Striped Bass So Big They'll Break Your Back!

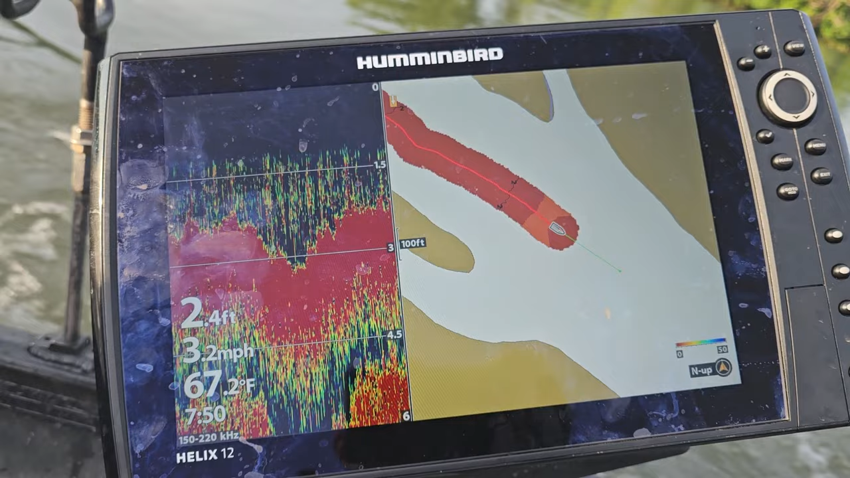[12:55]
On screen: depth 2.4 ft, water 67.2°F, speed 3.2 mph
And we ain't got no map. It's 2 feet of water. Brian's making sure we don't hit a shoal, even though you can't see shit.
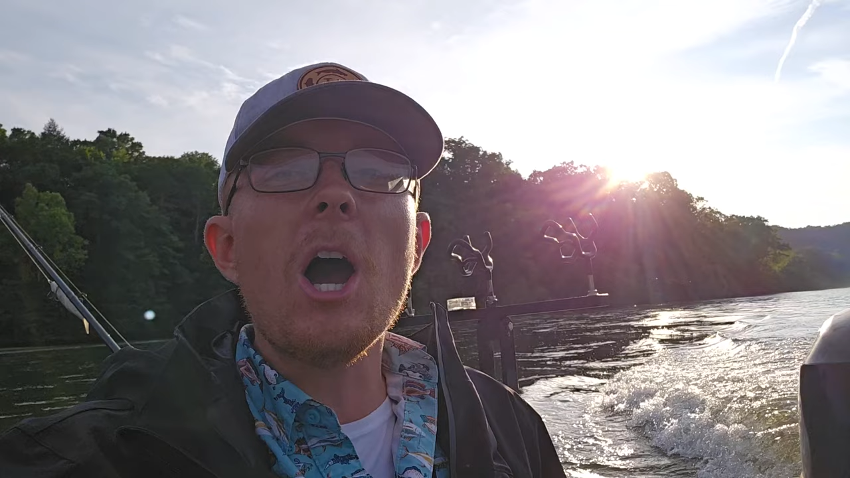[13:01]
Going on a little Top Knox fishing adventure, baby. Having fun. Hopefully we don't knock the transom off or the prop, because that would be no bueno.
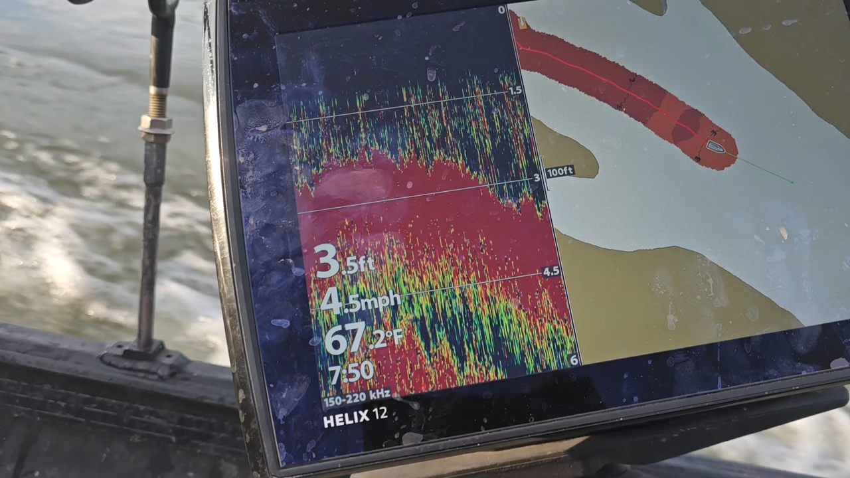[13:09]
On screen: depth 3.5 ft, water 67.2°F, speed 4.5 mph
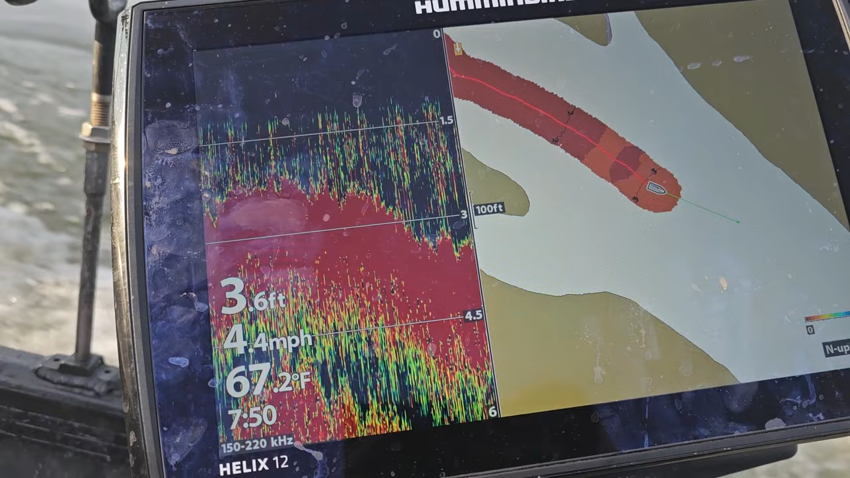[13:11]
On screen: depth 3.6 ft, water 67.2°F, speed 4.4 mph
Looks like it's getting a little bit deeper up here, though. We'll see. Well, that was a fun little trip we had there.